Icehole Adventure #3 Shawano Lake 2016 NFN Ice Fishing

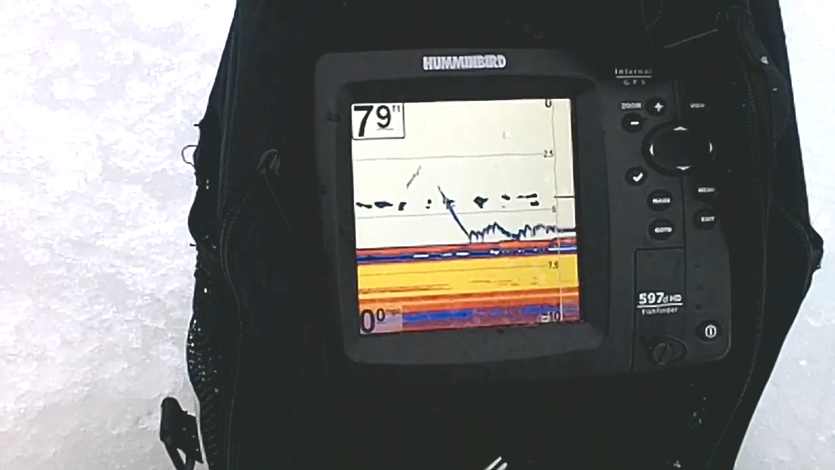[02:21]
There's my jig. Okay, there's a fish coming in.
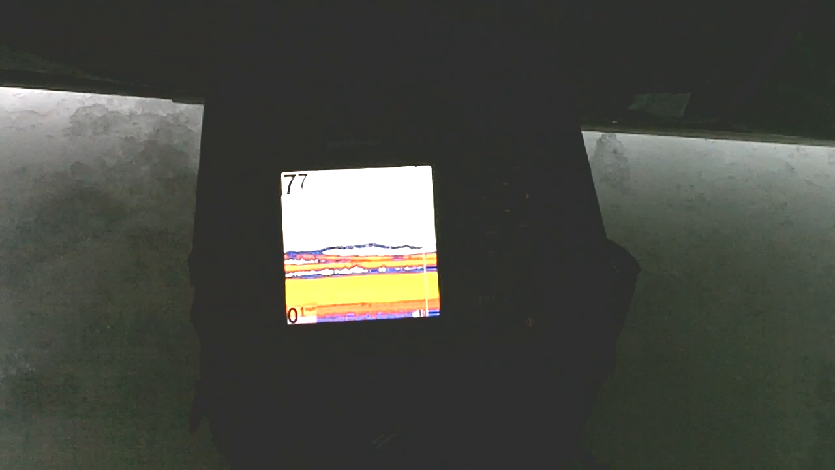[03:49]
Definitely got some fish down there. Checking it out.
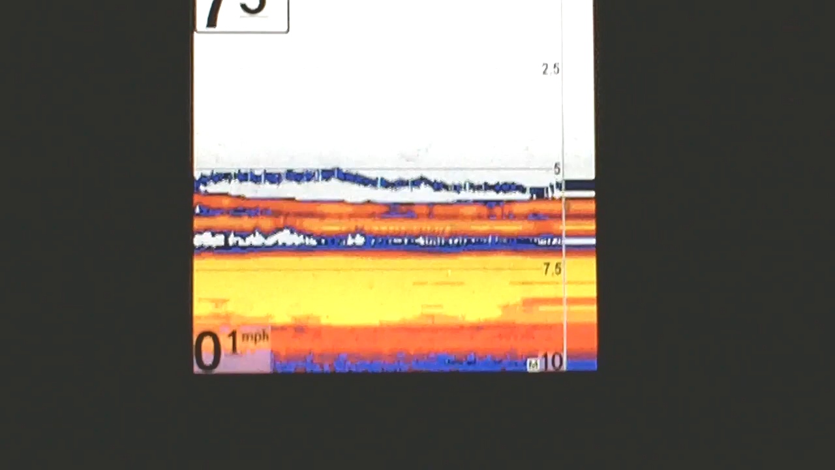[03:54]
That top line's my jig at the 5-foot mark there.
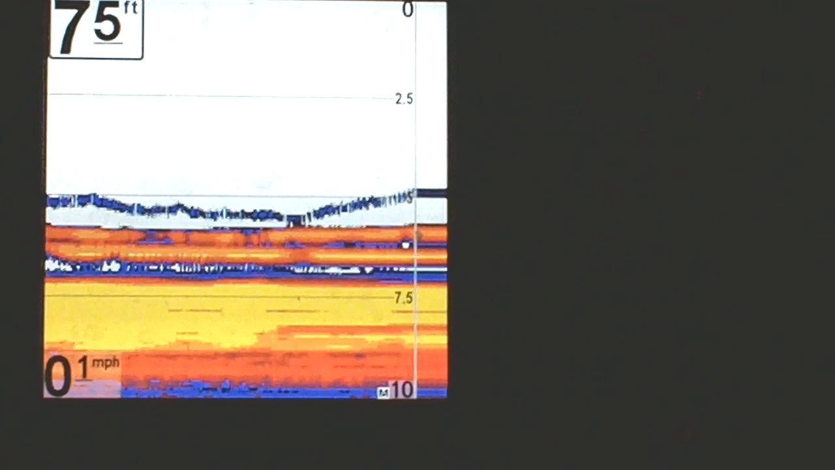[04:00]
And you know, I keep teasing them. I raise it up, try to get chasers.
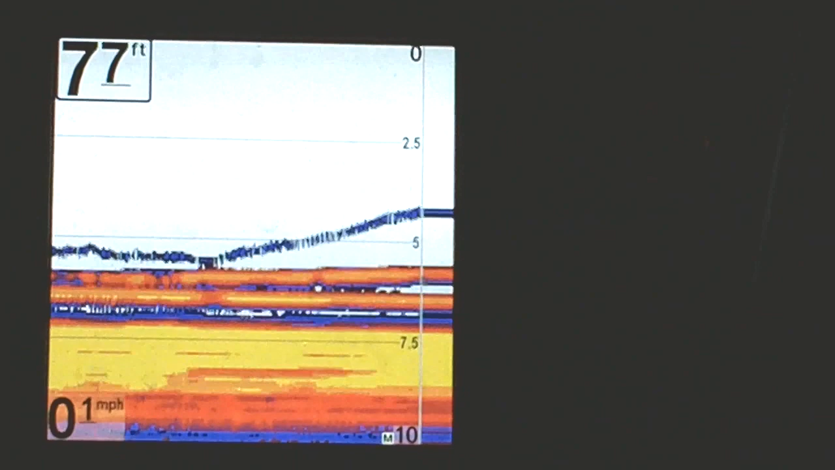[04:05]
A lot of times you get them to chase, then they'll commit.
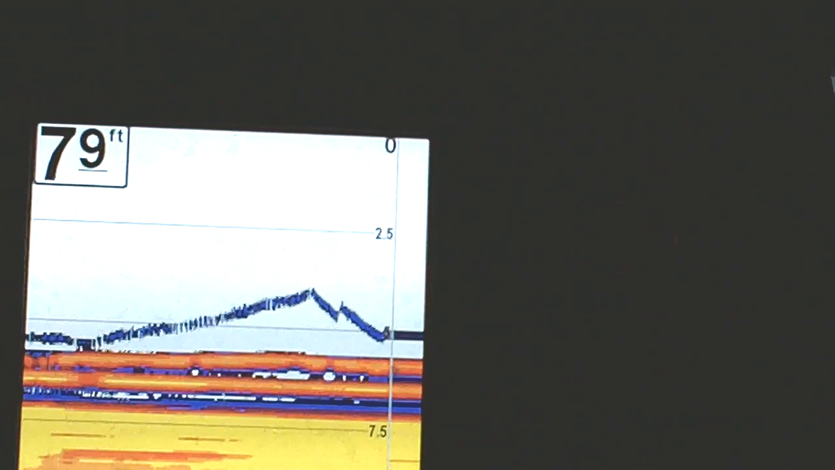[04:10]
On screen: depth 79 ft
You get a bite. Pull in a little bigger crappie. It's not too bad.
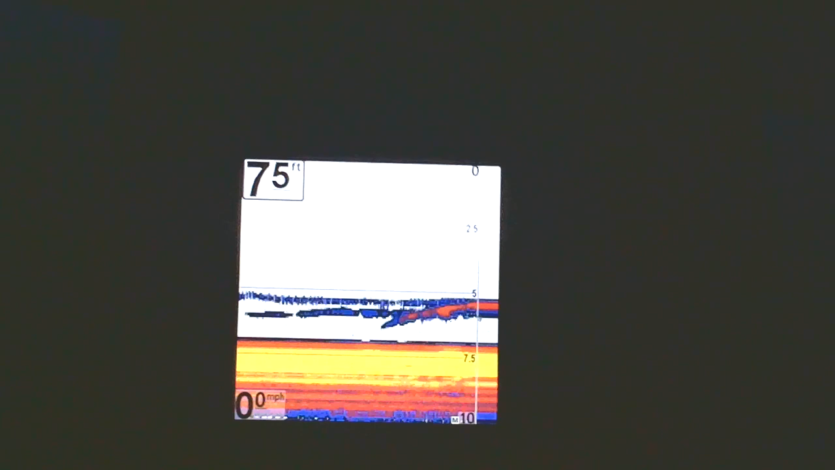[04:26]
On screen: speed 0 mph
See if we can catch this guy. Starting to run on the light. Oh yeah, fish on.